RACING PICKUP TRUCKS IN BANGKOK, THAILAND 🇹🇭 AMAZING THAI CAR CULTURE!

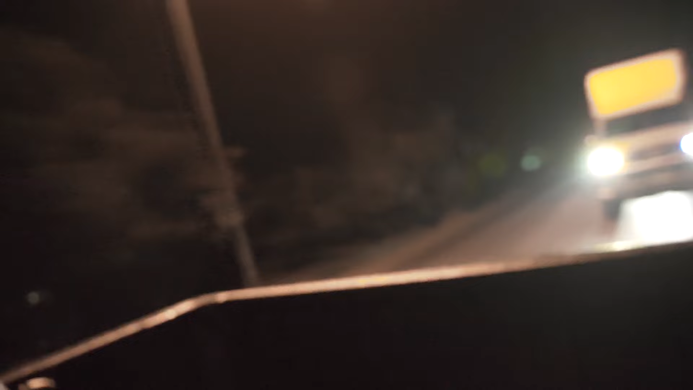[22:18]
These are the guys who are just racing on the truck street. And right now we're just basically coming home.